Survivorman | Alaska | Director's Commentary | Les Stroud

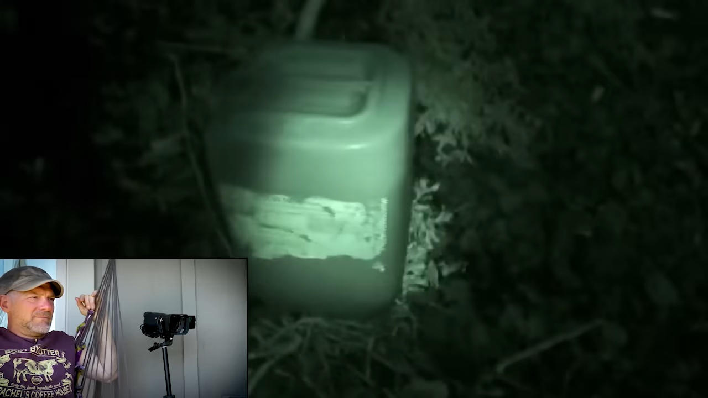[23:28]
If not for that one piece of junk on the beach, bucket, my shelter would have been a massive bonfire. Oh, man.